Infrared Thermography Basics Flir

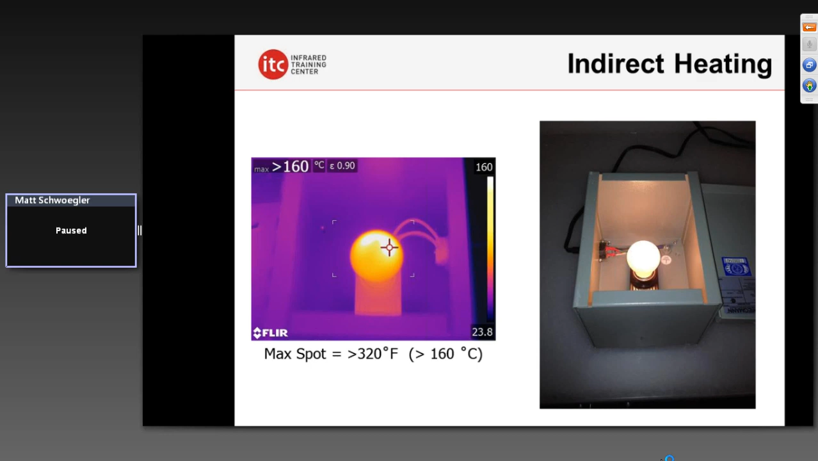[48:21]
You have to be a qualified electrician. But we need a direct line of sight. We can't see problems through closed panels. You're not going to see it. People often will say, well, if it's bad enough, if it's serious enough, it'll show up. And that's unfortunately not true. As we see here, an over 200 degree difference just from this simple little box that we've got set up here. Check out this small little panel board we have in our lab. On the outside, you can see the surface temperature here of the box here on the left. It's about average room temperature there, about 22 degrees.
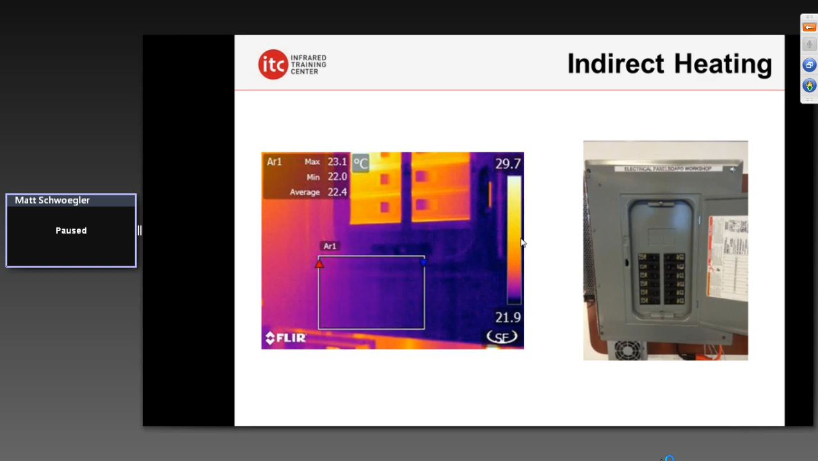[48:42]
On screen: max 23.1°C, min 22.0°C
It's about, what, 74, 75 Fahrenheit. Don't really see much at all, do you? If I take that cover off, though, there's a connection there on the inside that's well over. Wow, look at that, 89 degrees there. It's the maximum temperature there on that connection. That's a very significant problem if you were to find that in the field. But again, you need that direct line of sight to see that.
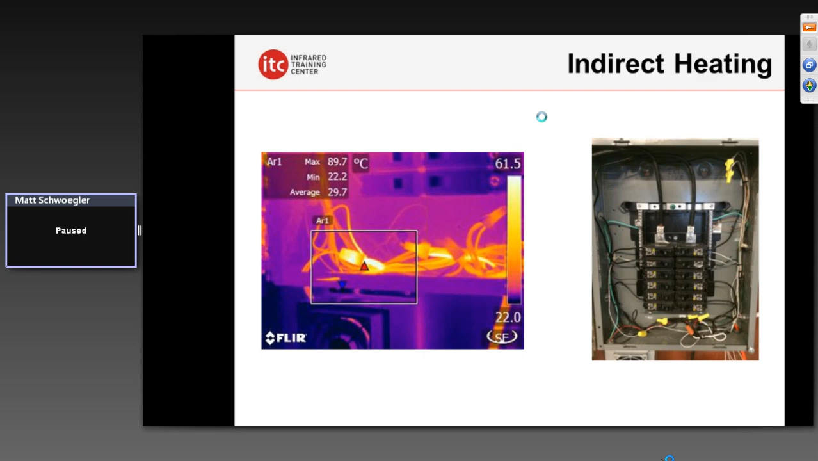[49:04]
On screen: max 89.7°C, min 22.2°C
Check out this example here. 46 Celsius on the left. That's a 115 degree problem on top of that breaker. On the right, over 700 degrees. We need that direct line of sight. It is a myth that we can see through panels. We need to have that direct line of sight. But if you're doing that, of course, safety becomes absolutely paramount. And we've got to practice safely.
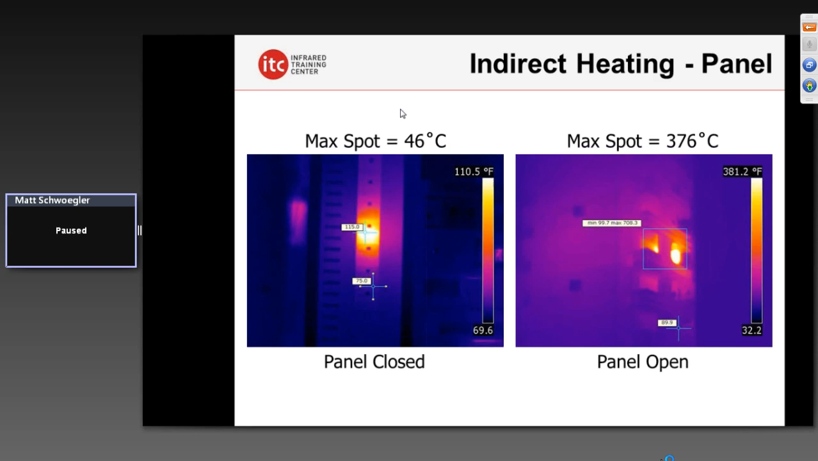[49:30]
And you only are doing this if you're qualified. But we need that direct line of sight there to get the most accurate assessment of what's happening. Another example here is a load tap changer coming off a transformer.
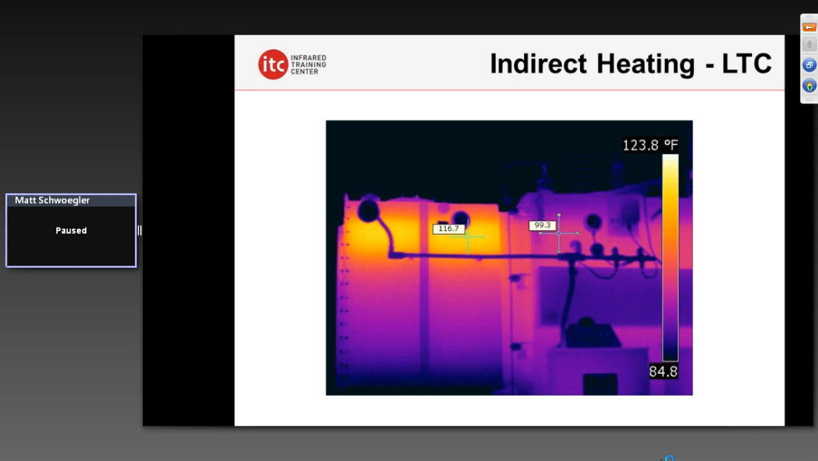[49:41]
On screen: scale top 123.8°F
You see any type of heating on that load tap changer could be an indication of a very serious problem. In this case here, only about a 17 degree Fahrenheit temperature difference. And on the inside, it's game over.
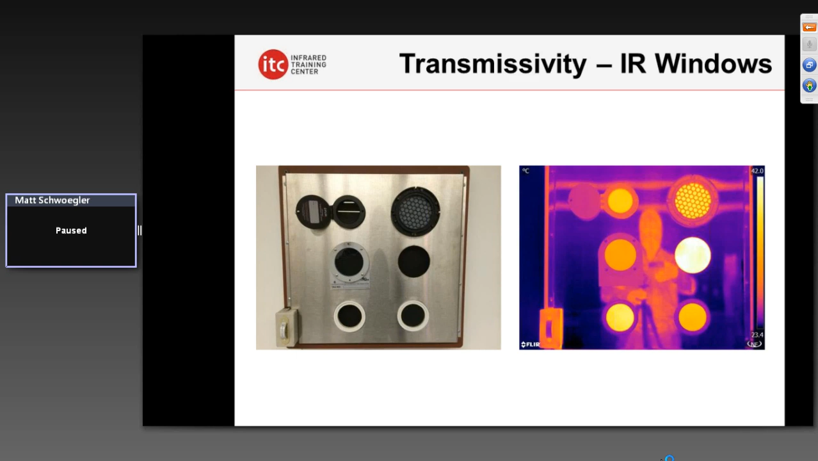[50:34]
But again, you have to understand the physics behind how infrared windows work. They're not 100% transmissive. Something else that we cover in our training classes here. This is one of the labs here with all these various infrared windows that are set up here on the panel. And we notice the difference here that the measured transmissivity of two of these windows, it's about 50 to 60%, maybe closer to 70% there. It's not 100% transmissive. If you notice here on the right, this lower right one here, that's actually an empty hole. That is the true temperature there of that surface. And you notice here how these windows actually, the surface behind here, which is all the same uniform temperature, actually looks cooler.
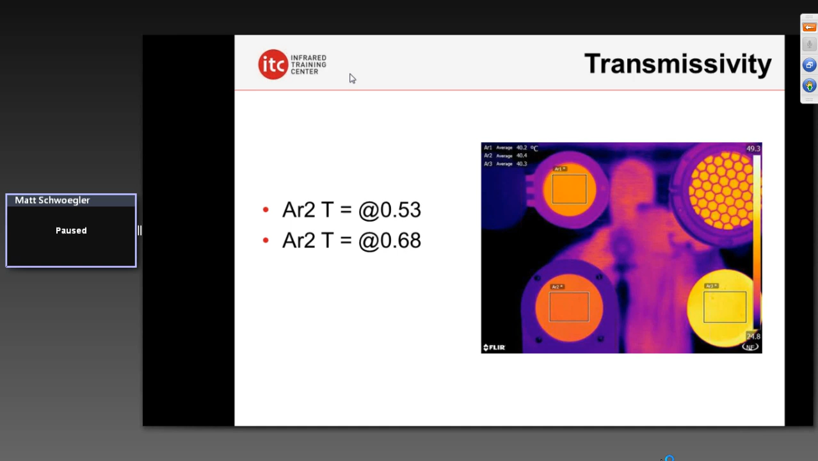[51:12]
It's not. It's just the windows are not allowing 100% of that radiation to transfer through. Wind is another thing we talk about. Convective cooling.